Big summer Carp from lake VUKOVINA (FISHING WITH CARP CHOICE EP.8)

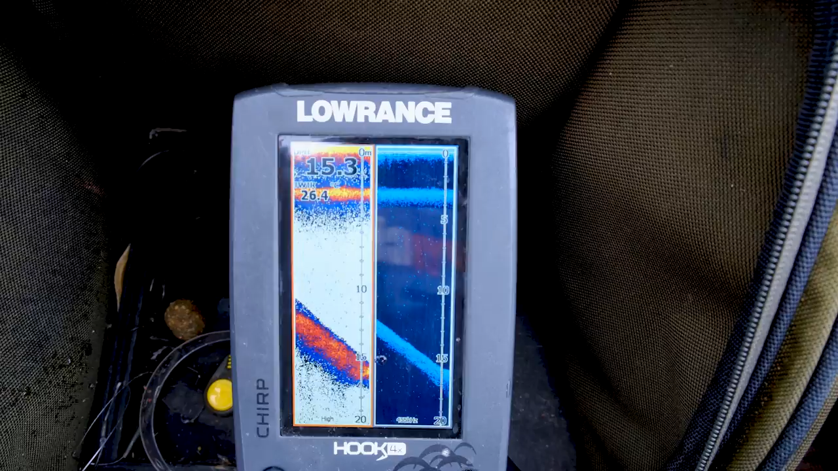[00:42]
Nikjer nisem najdel nekih sprudov ali pa kakih, da bi rekel, res izrazitih polic.